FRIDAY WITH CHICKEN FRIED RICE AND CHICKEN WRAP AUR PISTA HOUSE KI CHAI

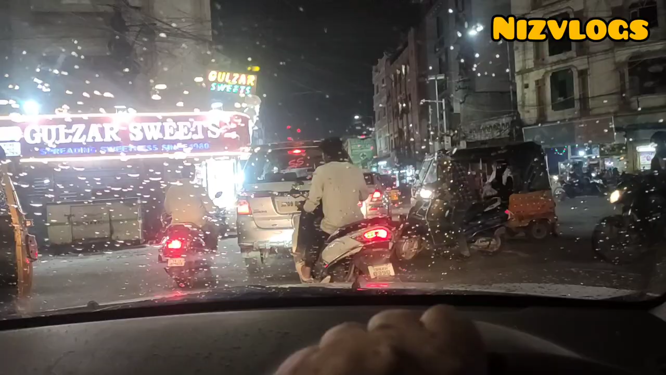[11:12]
टेराफिक में हैं कहां से फिर के किदर आके आठा करें अरे अल्ला के बंदे अल्ला के बंदे चल मेरे भाई